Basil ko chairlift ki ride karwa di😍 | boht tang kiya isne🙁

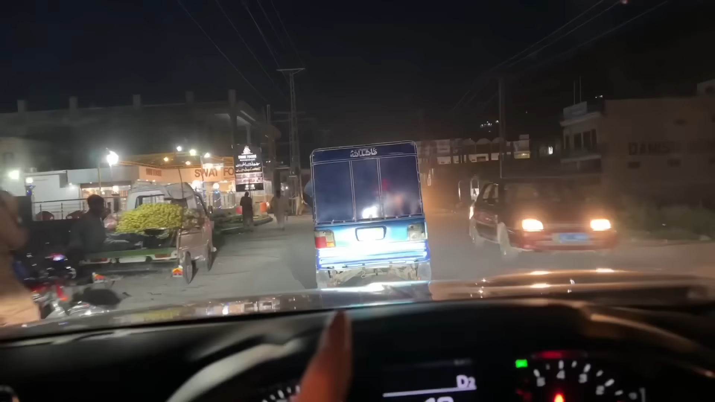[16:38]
रिसोर्ट वापसी जाते हुए एक रक्षा दिखा है, जिसकी पीछे की डिग्गी जो है ना वो देखो मेहरान की तरह है, रक्षे वाली मेहरान।